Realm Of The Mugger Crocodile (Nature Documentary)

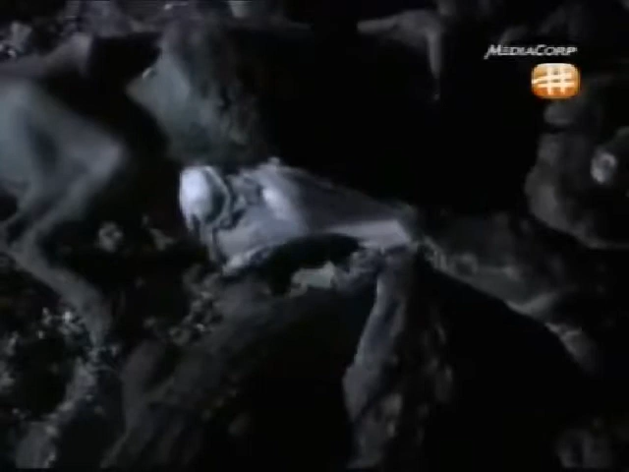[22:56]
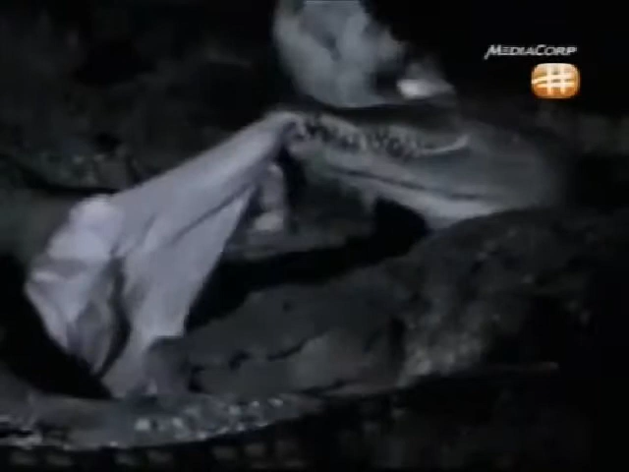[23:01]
When food is scarce muggers can come to blows over every scrap.